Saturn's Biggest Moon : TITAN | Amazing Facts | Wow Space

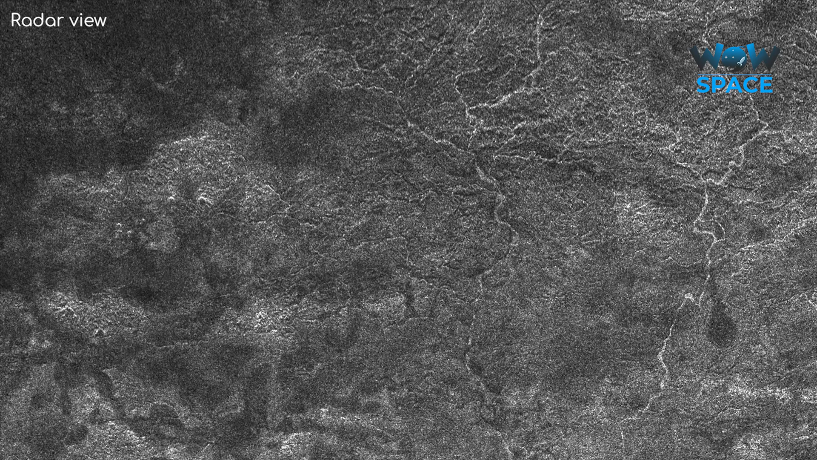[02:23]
This process carves out rivers through the surface ices that flow into small seas or lakes.
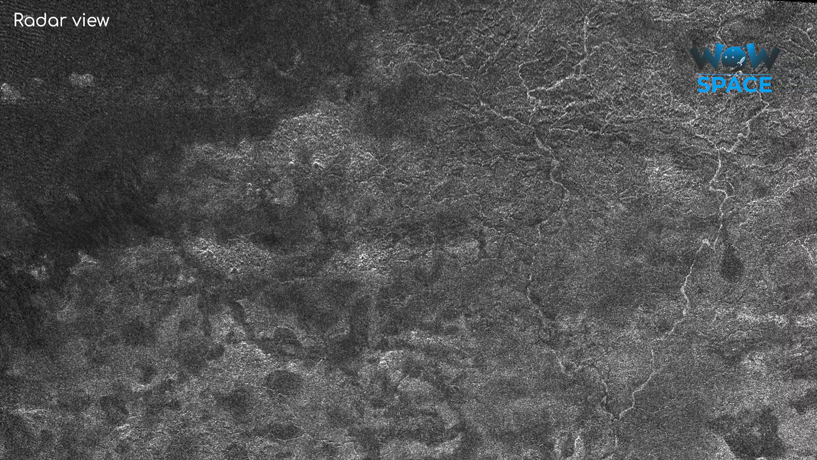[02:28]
Radar data from Cassini, visualised in these images,
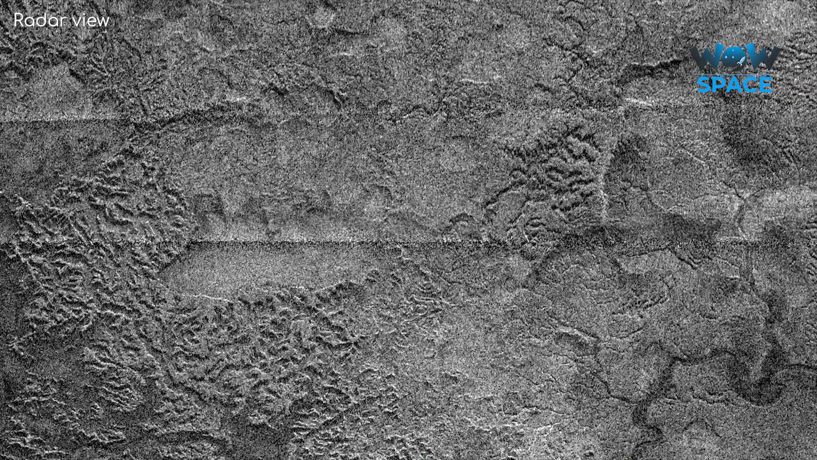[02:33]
clearly show various riverbeds and valleys cut away by the flowing methane.
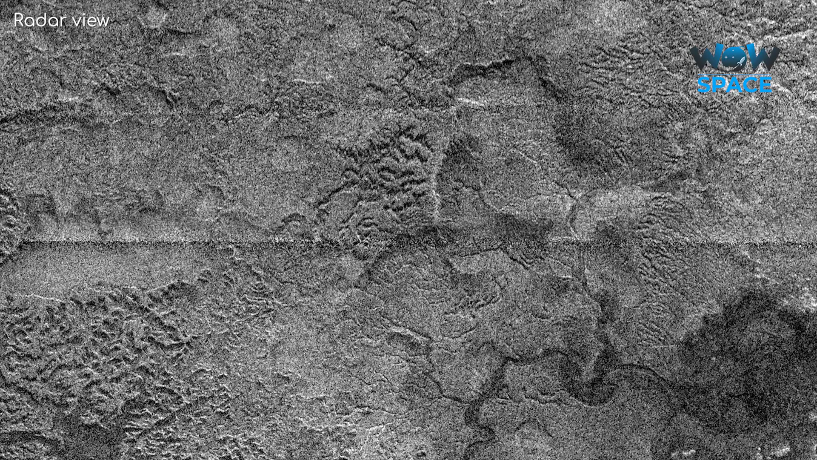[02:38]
The most prominent of these flow channels are found around Titan's second largest lake, Ligia Mare.
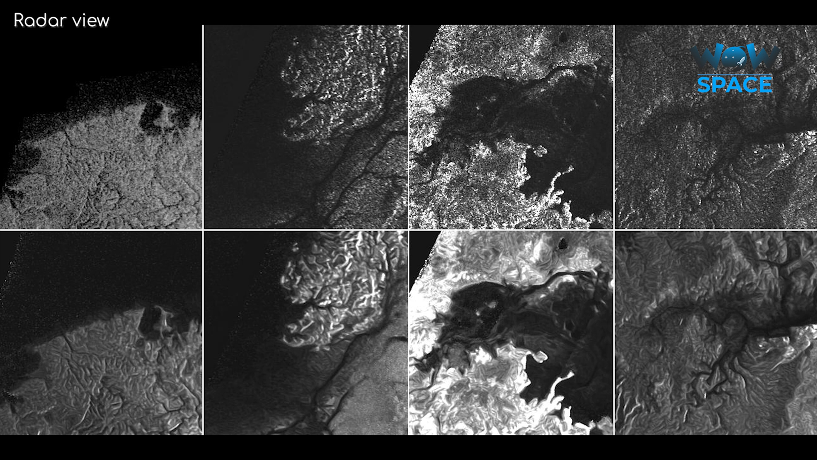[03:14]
The lakes on Titan can be huge.
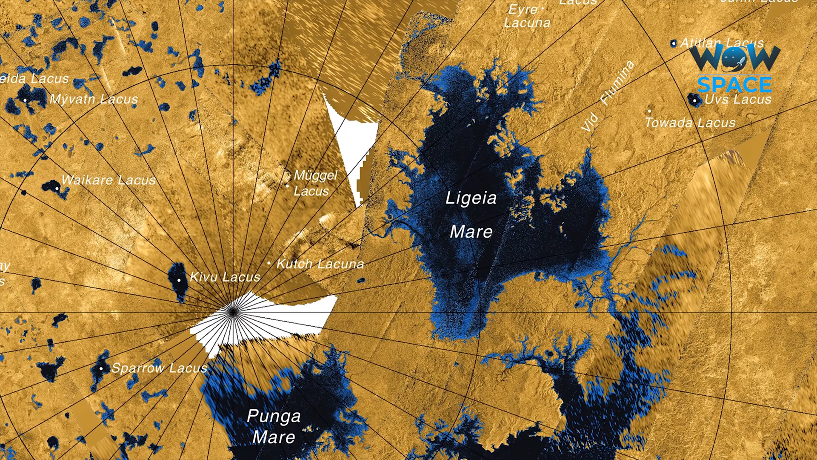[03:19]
The biggest one, the Kraken Mare, is bigger than the Caspian Sea on Earth at roughly 400,000 square kilometres.
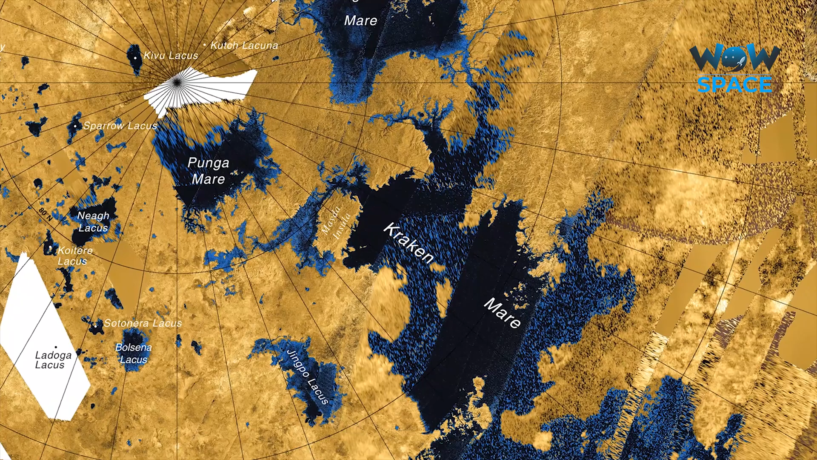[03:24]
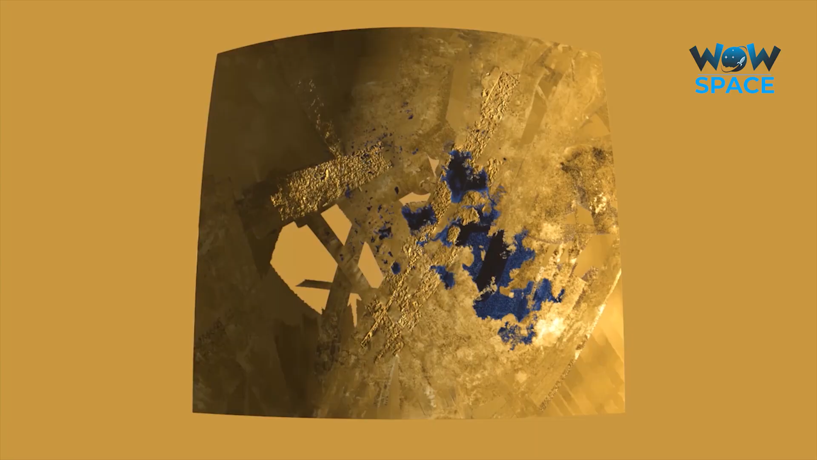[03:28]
The radar data suggests that a lot of these lakes are very shallow, some of them only a few metres deep. Some of the larger ones, however, can have depths of over 200 metres. All in all,
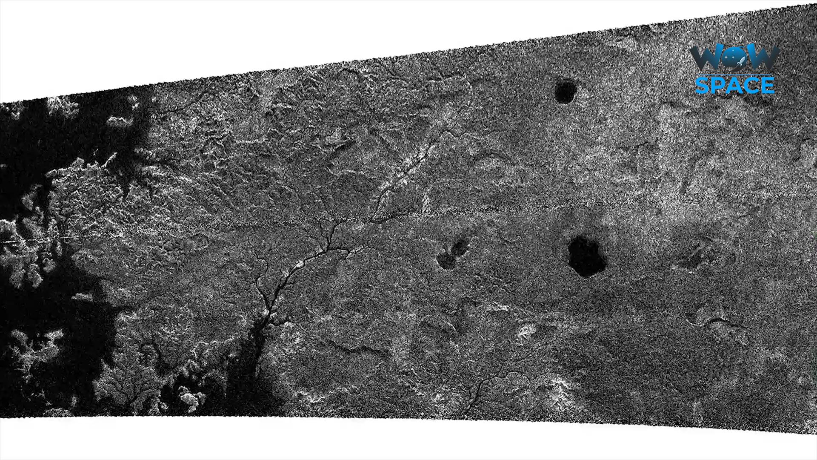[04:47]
The radar instrument detected large dark patches across the surface,
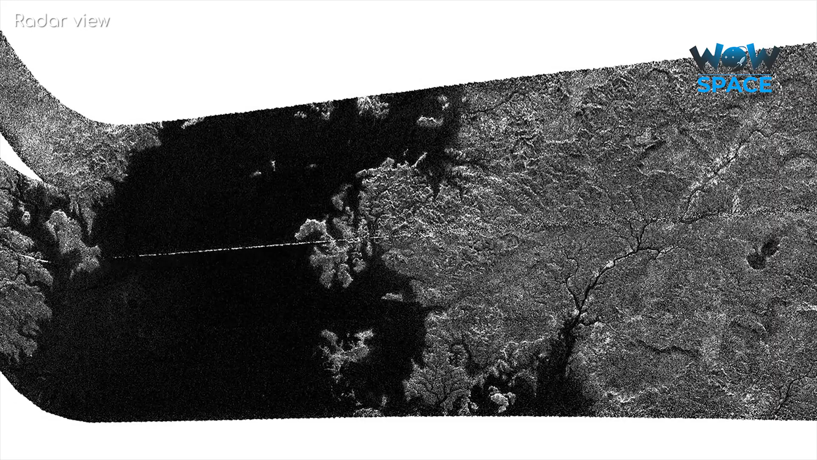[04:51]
which were later confirmed to be lakes by the infrared camera, when sunlight reflected off the lake and into Cassini's view.